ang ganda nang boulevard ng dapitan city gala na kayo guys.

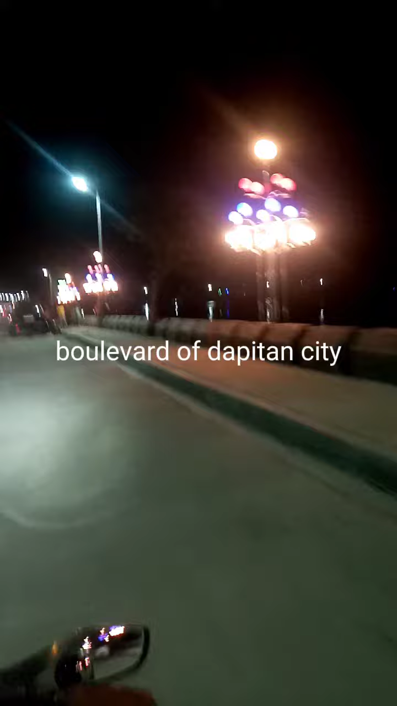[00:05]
Hello guys, Red Time Game sa Dapitan City Ito ang Bolivar ng Dapitan City Napakaganda guys
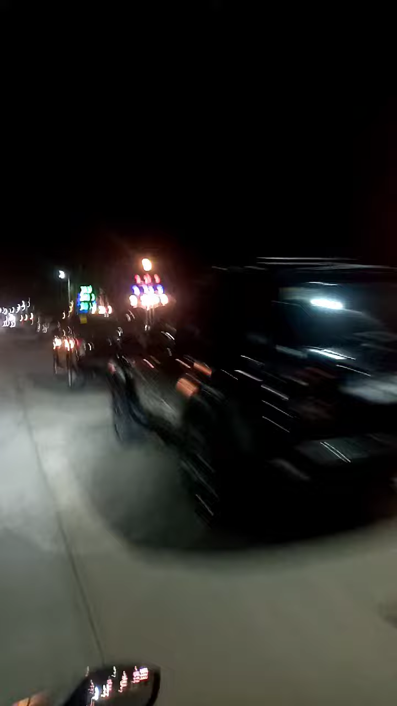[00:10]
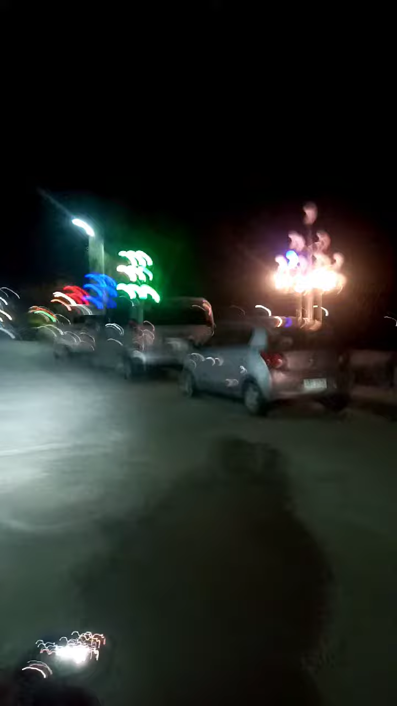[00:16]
Maraming nagbibinta na mga street foods May mga lights pa
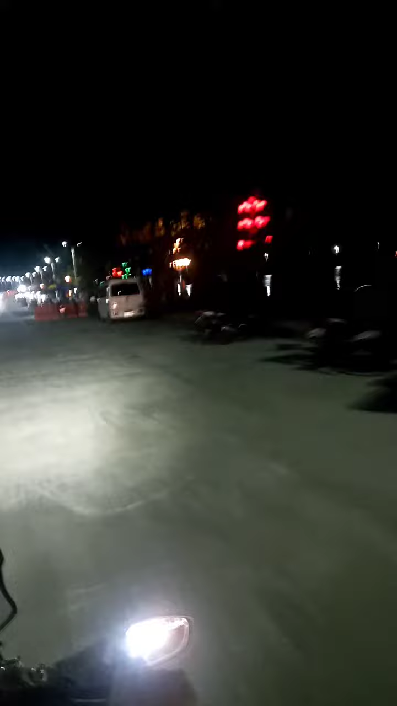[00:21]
Ang ganda talaga Ayan guys, mga street foods Sarap dyan kumain guys